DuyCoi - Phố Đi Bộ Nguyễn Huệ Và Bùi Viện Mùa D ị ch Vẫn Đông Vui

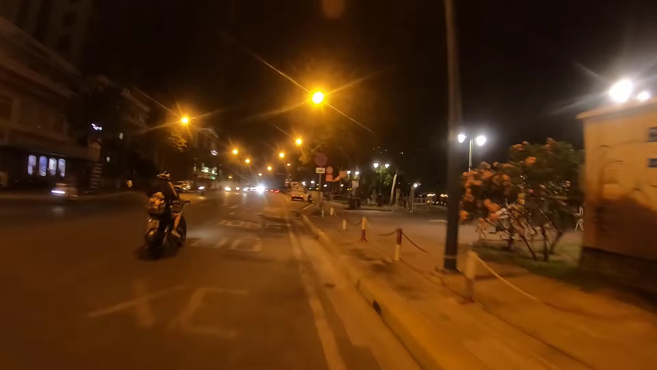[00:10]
Hiện tại mình đang ở quận nhất mọi người. Hồi xưa khu này rất là đông nè, người thấy không? Bây giờ rất là vắng luôn. Tại vì hôm nay mình đi buổi tối, tại vì có mấy bạn kêu mình đi buổi tối xem thử cái phố Bùi Viện cái buổi tối nó có khác hơn gì so với mọi lần không? Tại mình nghĩ là chắc nó sẽ khác đó, tại vì
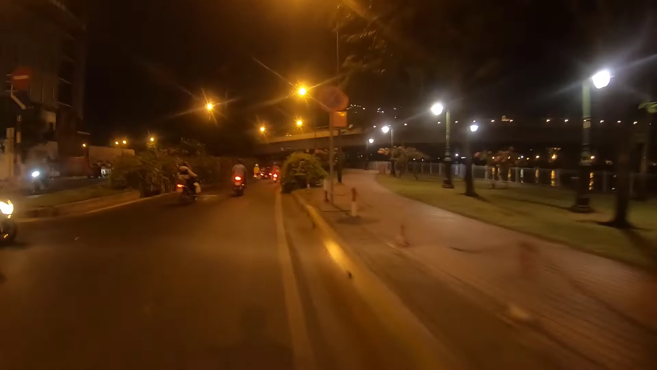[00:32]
mình nghĩ là nó sẽ vắng đi, tại vì bây giờ đang trong cái mùa này thì chắc chắn là sẽ vắng rồi. Và theo yêu cầu của các bạn thì mình sẽ đi thử
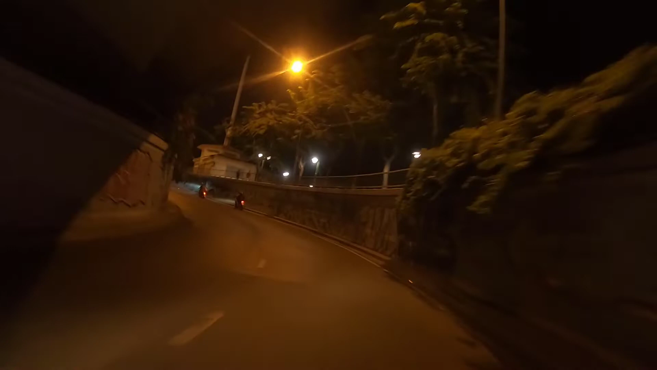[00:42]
coi cái nó sẽ như thế nào, hay là buổi tối như thế nào. Giờ mình đang tới đường gì ta, gì đến gì à? Không biết đường gì nữa, nhưng mà đây nè mọi người, đây là phố Bùi Viện vậy. Hôm nay là gần tới Bùi Viện rồi nè. Vậy phố đi bộ mọi người, đây phố đi bộ đây mọi người. Thì đây cột cờ này mọi người thấy không?
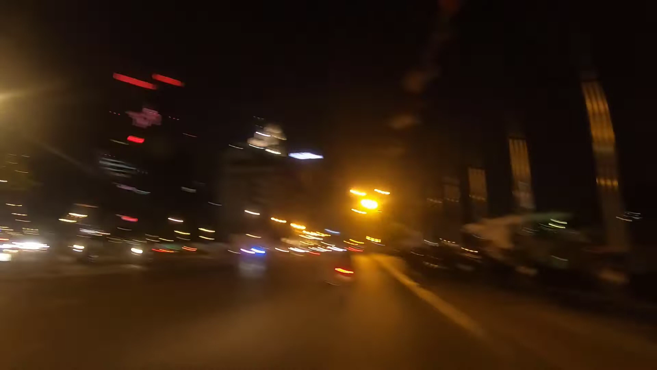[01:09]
Đó, phố đi bộ bên kia. Bây giờ mình sẽ vòng qua bên phố đi bộ cho mình quay tí mọi người xem nha.
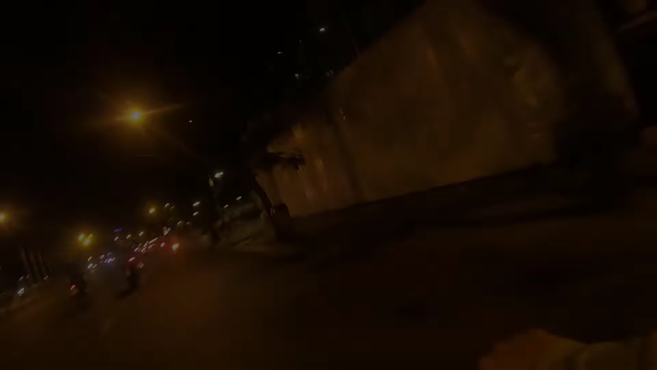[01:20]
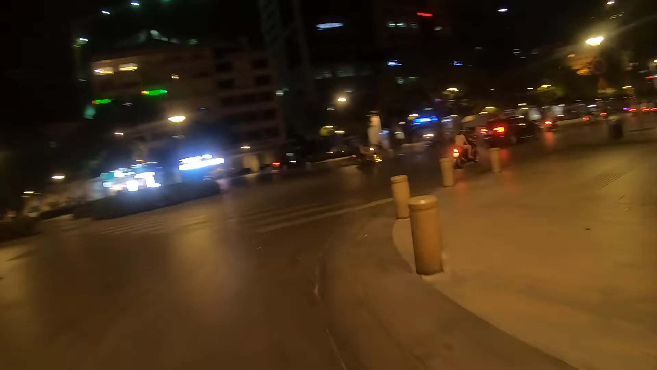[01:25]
Đây nè mọi người, đây là phố đi bộ Bùi Viện nha. Đi bộ phố đi phố gì ta?
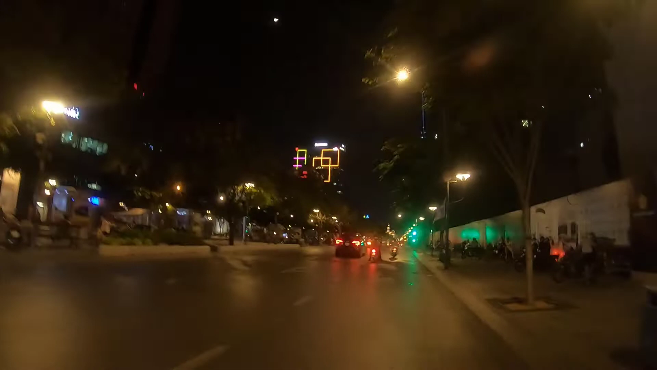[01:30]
Phố đi bộ Nguyễn Huệ nè. Đó, hầu như rất là vắng, thì xung quanh thì có mấy bạn sinh viên thanh niên rồi ngồi đây chơi thôi.
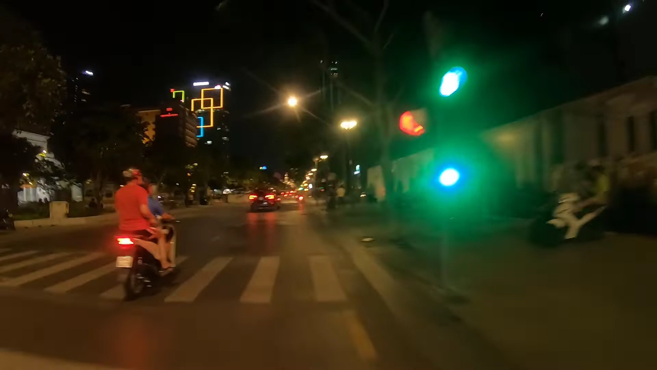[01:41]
Thực ra nó cũng rất là vắng mọi người, nó không còn đông như hồi xưa nữa. Đó, mọi người thấy không, rất là vắng luôn.
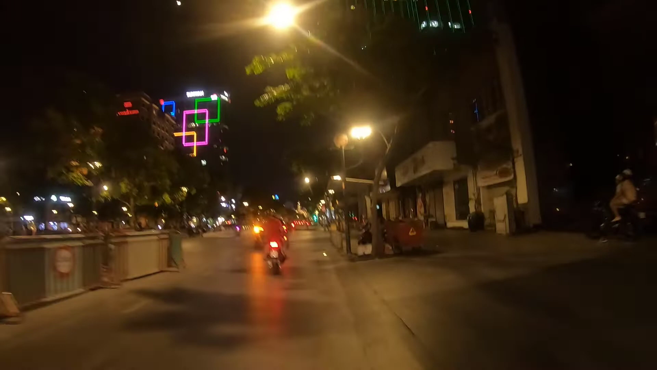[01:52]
Để mình dừng lại mình quay một cái cho mọi người xem nè.
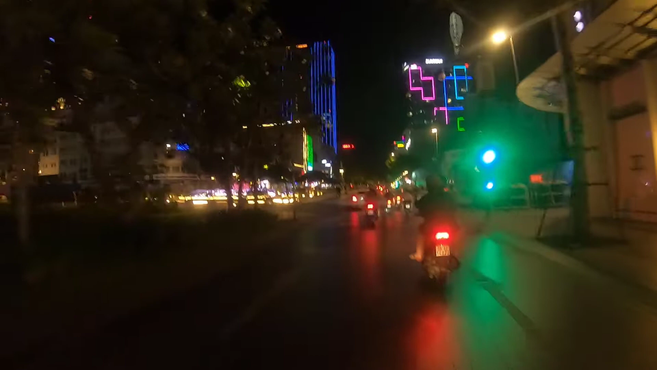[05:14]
Mọi người thấy không? Chỉ có xe thì thôi. Mà tất cả là vắng thì có bảo vệ hết rồi, phải không?
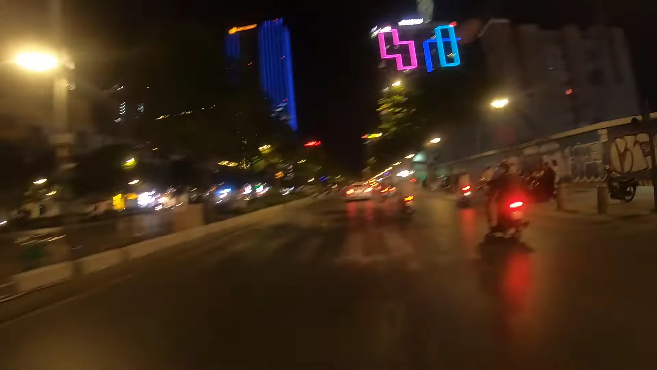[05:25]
Có bảo vệ hết. Chỗ ở đây chụp ảnh mà cũng chụp ảnh mà cũng phải đeo khẩu trang nữa. Nói chung là nó giờ nó vắng lắm, vắng so với hồi xưa rất là nhiều, cảm giác vậy luôn,
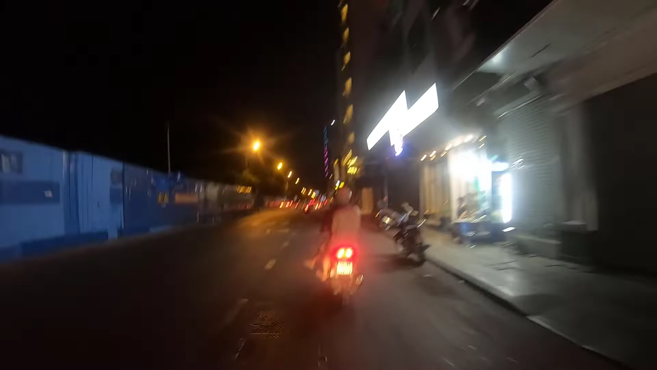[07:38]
Bây giờ để mình chạy lên bùi viện coi như thế nào.
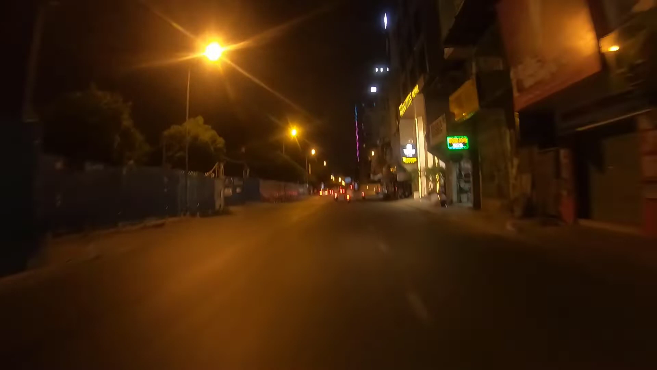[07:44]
Đây mọi người, thì mình đang chạy trên đường bùi viện nè mọi người. Đó mọi người thấy không? Hai bên đường rất là vắng luôn.
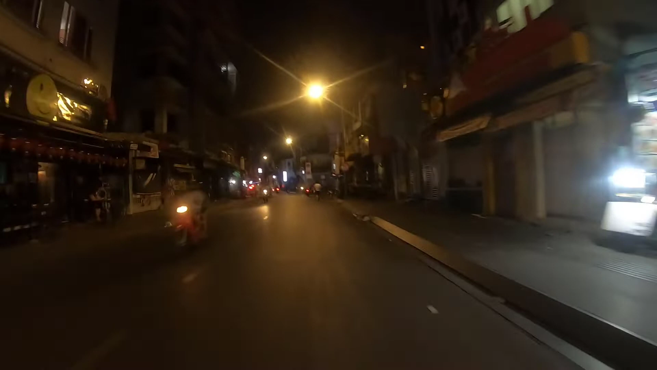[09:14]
Đó. Hết được bùi viện. Chẳng có gì hết mọi người, rất là vắng. Thôi mình cũng chắc mình cũng xin kết thúc clip tại đây mọi người, tại vì bây giờ là hết rồi. Nếu mọi người có cái thử thách nào hay là có cái địa điểm nào mọi người muốn đến á, mọi người ngại đi thì mọi người hãy comment ở phía dưới video này, mình sẽ đi thử và mình sẽ quay cho mọi người xem.